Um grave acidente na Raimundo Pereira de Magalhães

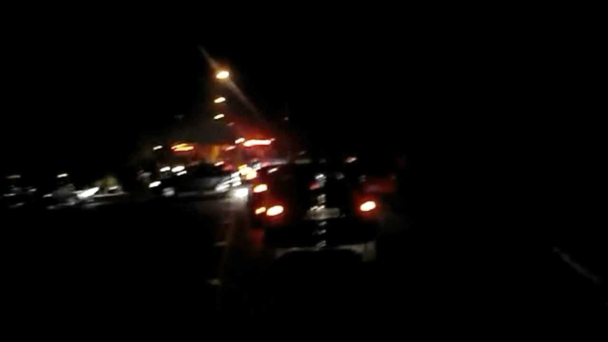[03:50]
Eles informaram que as viaturas estavam em outras ocorrências. O trânsito já se encontra com lentidão, mais de 25 quilômetros. Ainda não sei Vou o que é. Ficando por aqui.